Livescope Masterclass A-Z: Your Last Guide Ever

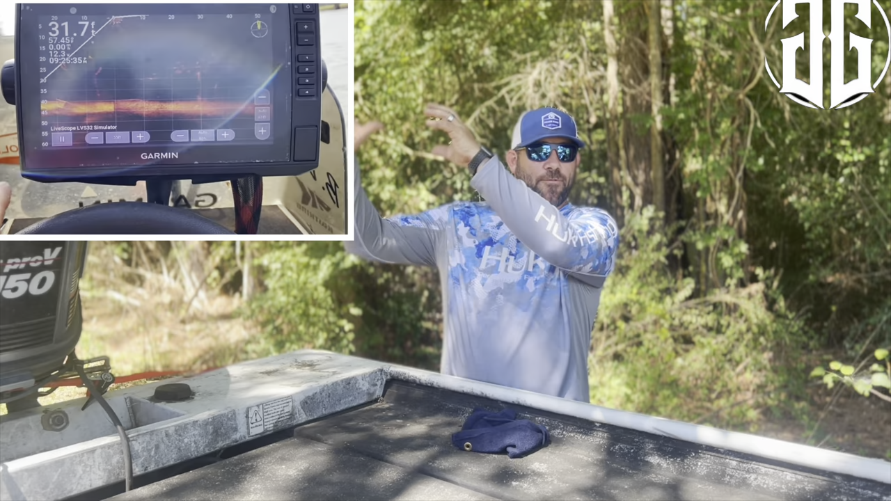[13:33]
You'll see these touch, you'll see these little buttons that you must push.
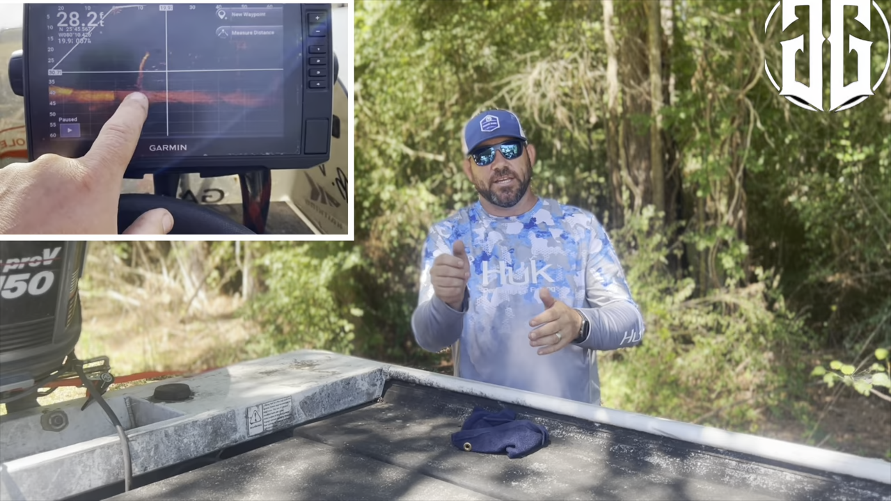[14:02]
Now this might be a slight inconvenience to some, but for somebody who's trying to rapidly adjust, for example, if you're scanning for, uh, crappy, uh, tops or brush piles, you see them at 60 and then you want to dial it in really quickly to 20 or 30. That way you can fish them. If you hit the button, then you have to push play because the screen is paused.
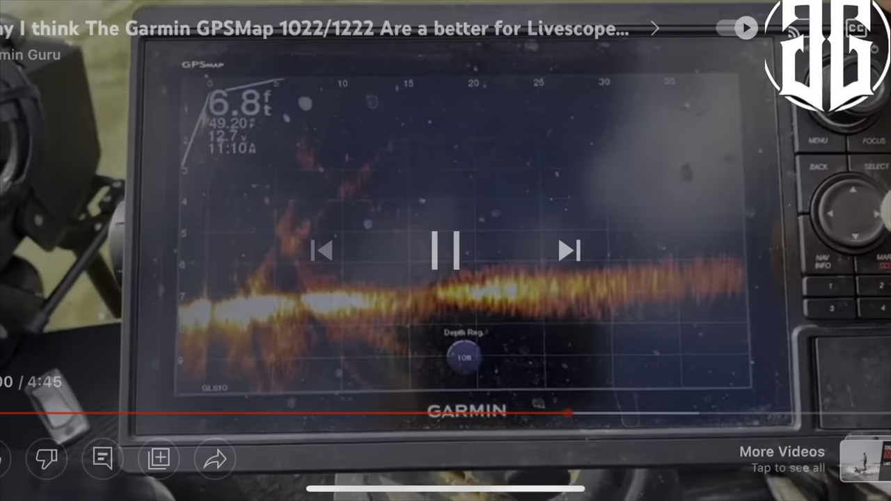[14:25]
That knob is, you turn it to adjust up and down for forward distance,
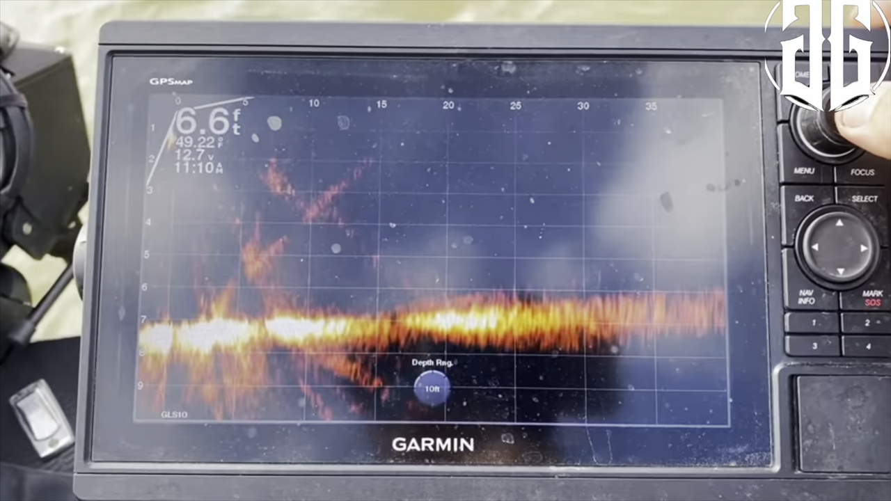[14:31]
On screen: depth 6.6 ft, water 49.22°F
push it in, and then you can adjust the gain, push it in again, and you can adjust the depth.
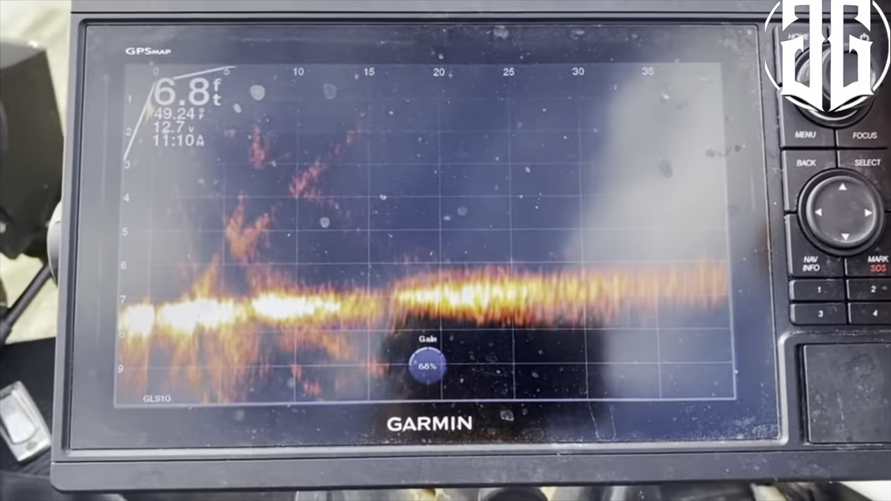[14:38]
On screen: depth 6.8 ft
Those are very accurate. They're, they're, that you, you're not even pushing any buttons.
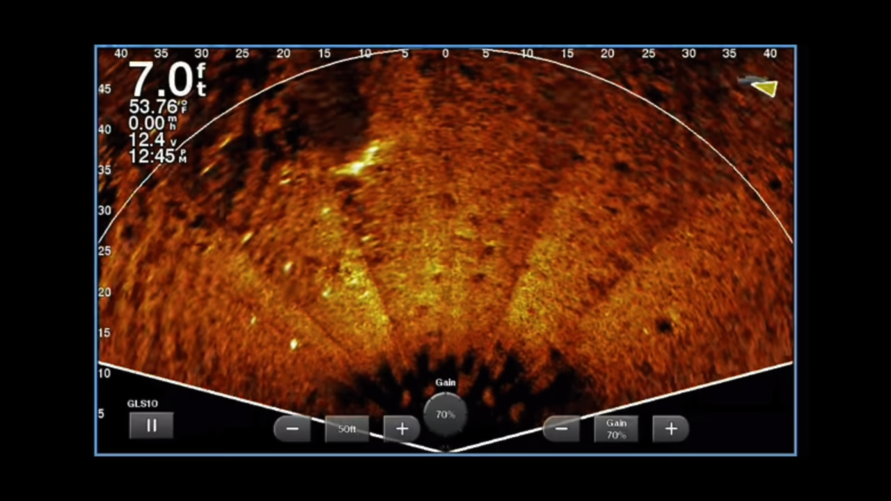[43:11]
On screen: depth 7.0 ft, water 53.76°F
But you see a lot of the waves on top of the water. That tells you it's angled too high. Now when it's angled too high, you can still see detail, but you're going to get a lot of that wave action. Now this is a transducer that's angled properly. Look at how beautiful that dock shows up. That is perfect. And what I love about this image is, if you look inside those docks, you can see each little pylon, you're going to see a really nice bass swimming in here from the left.
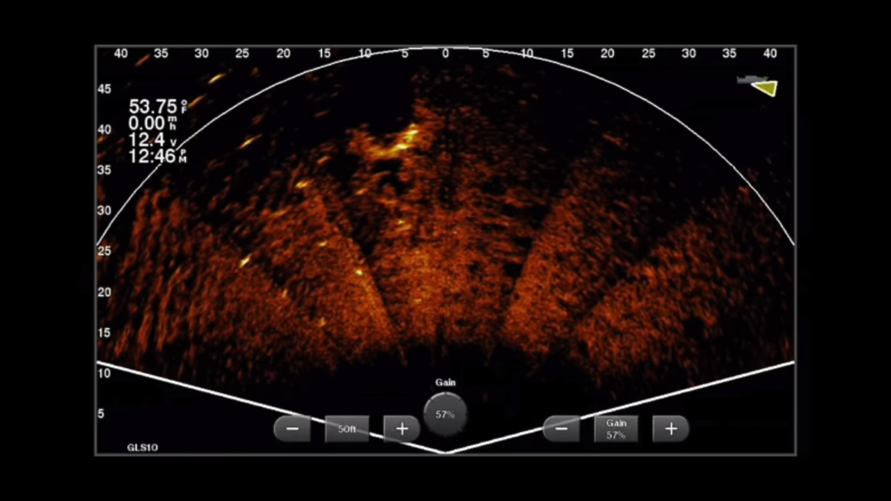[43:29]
On screen: water 53.75°F
And he's going to swim right up through the middle of that dock. Now that is where the beauty and perspective mode lies. It's amazing the detail. Right here, you're going to see the dock. See how beautiful that dock shows up. Now watch this fish swim in there.
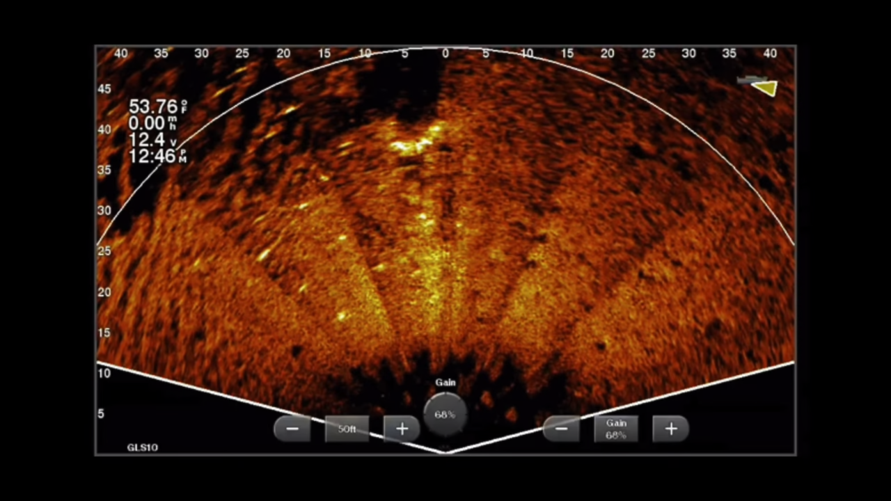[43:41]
On screen: water 53.76°F
There he comes, swimming right up under the dock. That is a big old bass. And that right there is only done by having the proper
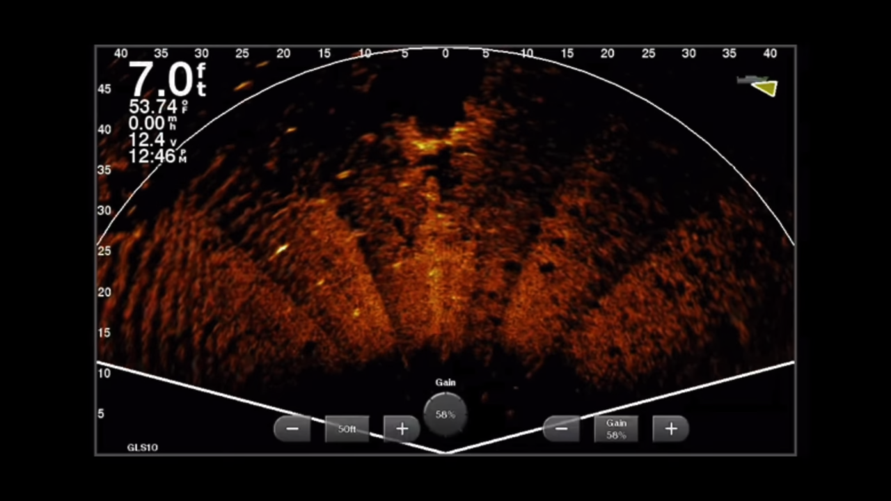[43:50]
On screen: depth 7.0 ft, water 53.74°F
angle for your perspective mode mount.
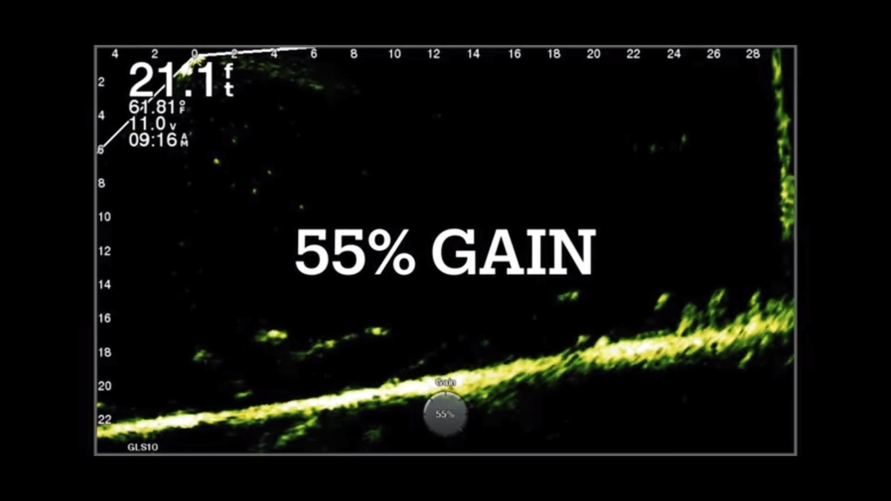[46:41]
On screen: depth 21.1 ft
I mean, you got a tree out there about 28 feet and it just doesn't show up in that much. So here I am, I bumped it up to about 55 gain, starting to see a few bait fish in water at about six foot depth, out to about 25 feet. The tree starting to show up, even starting to see some white perch at the bottom of that tree right there.
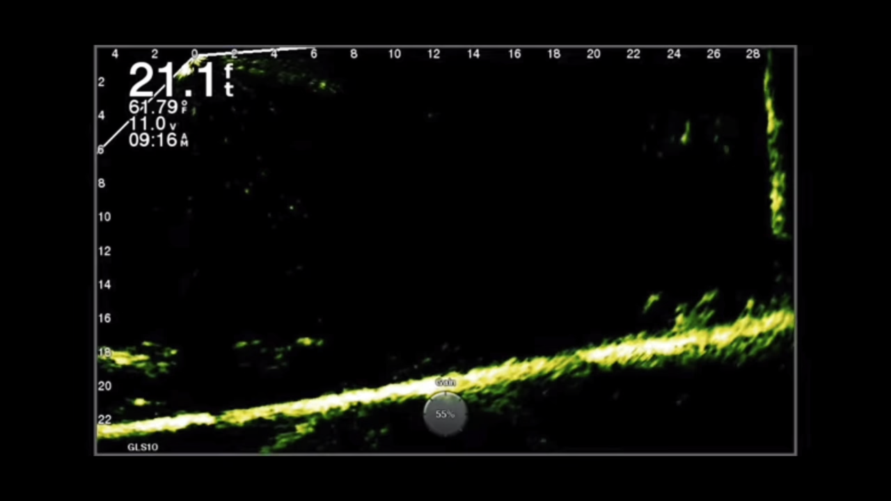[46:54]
On screen: depth 21.1 ft, water 61.79°F
And that's what we're looking for. But I like it a little bit more.
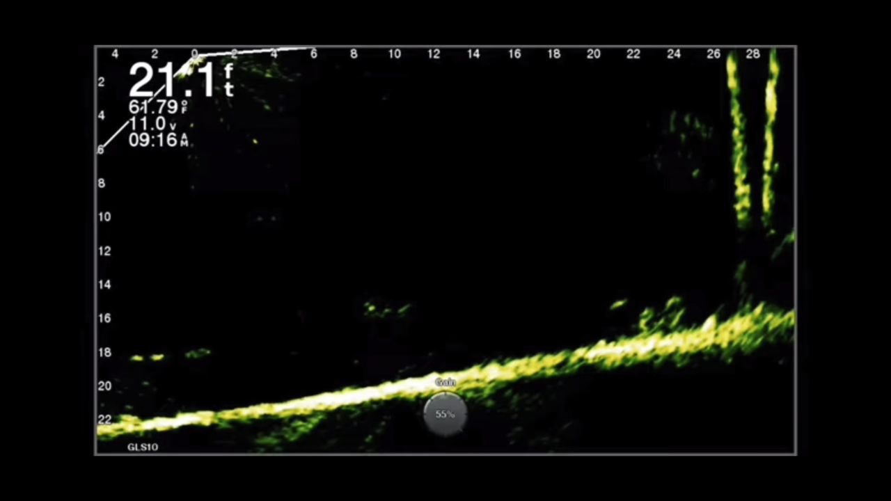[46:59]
On screen: depth 21.1 ft, water 61.79°F
So let's go ahead and make some more adjustments. Here's 60% gain. Now look at those bait fish charts show up. And now you can start to see the white perch hiding in the trees and even some bait fish right below the boat.
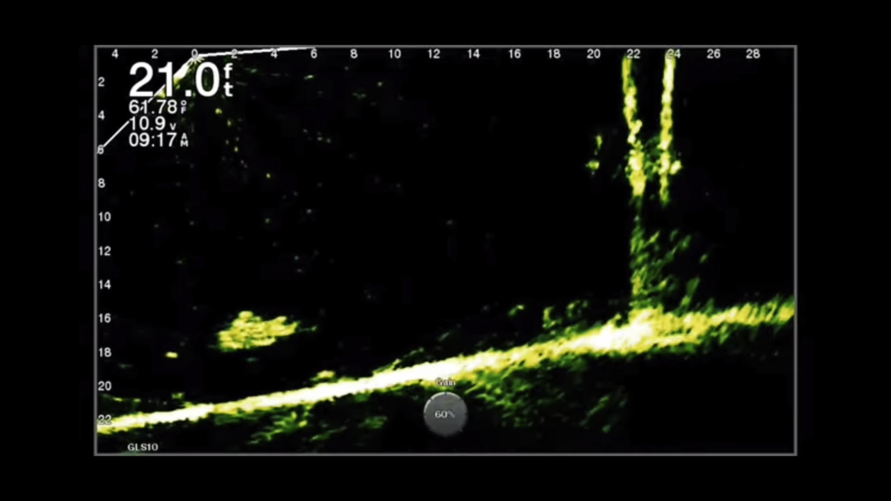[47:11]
On screen: depth 21.0 ft, water 61.78°F
This was a real windy day. So I was trying my best to stay on this while I was filming it.
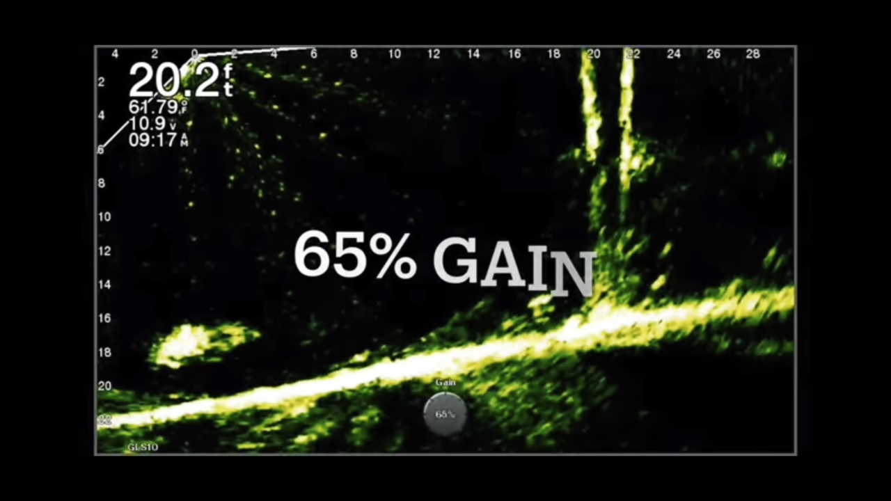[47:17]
On screen: depth 20.2 ft
Now here we are bumping it up to 65, which is real close to what I consider optimal.
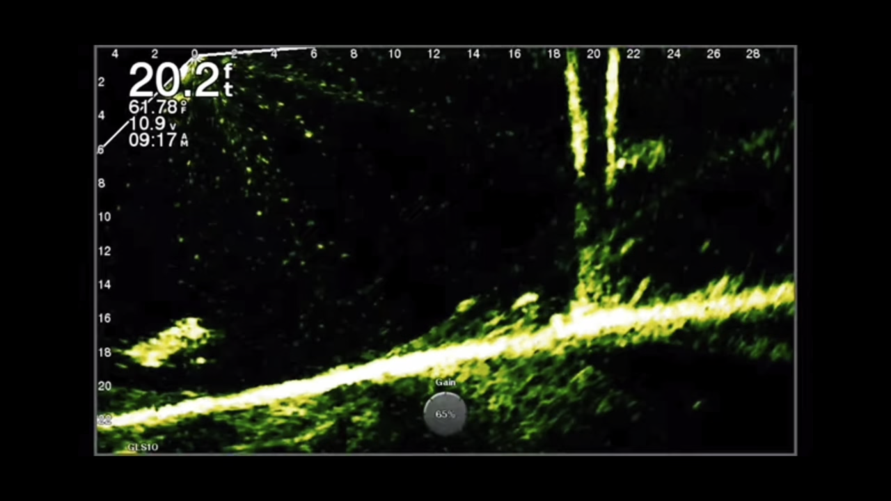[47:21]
On screen: depth 20.2 ft, water 61.78°F
But look at those large balls of bait fish starting to show up.